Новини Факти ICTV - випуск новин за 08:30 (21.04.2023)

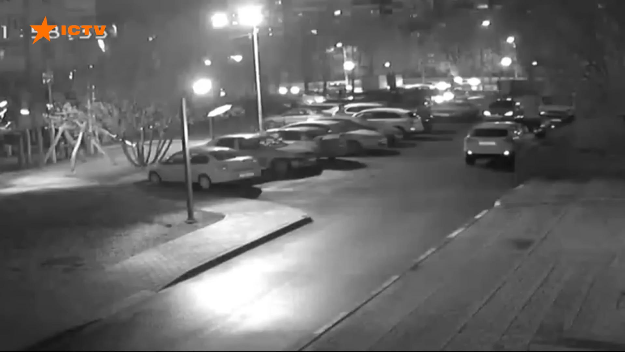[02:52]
Як розірвалося, зафіксували камери спостереження. Подивіться. Бомба розірвалася від зіткнення із землею. На відео спершу чути сильний гул і зникає вуличне освітлення, а вже через 10 секунд лунає вибух. Внаслідок цього утворилася вирва зо 20 метрів у діаметрі.